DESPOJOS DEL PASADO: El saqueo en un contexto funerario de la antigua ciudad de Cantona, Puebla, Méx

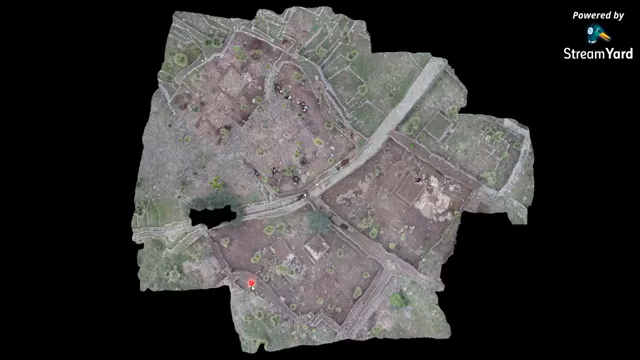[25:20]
los accesos por una por la calle principal y cómo se bifurcan hacia los distintos patios que están a los lados de las calles
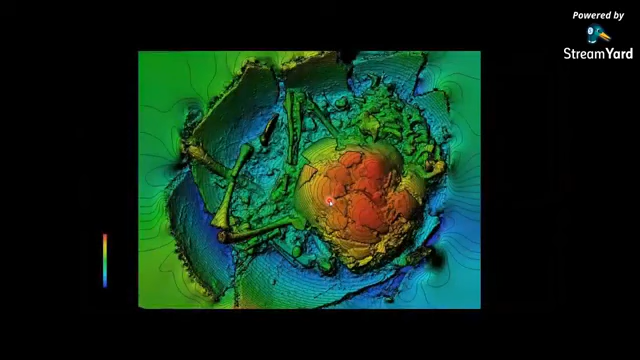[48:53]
podemos apreciar aquí la posición y también la importancia no solo para la presentación sino para comprender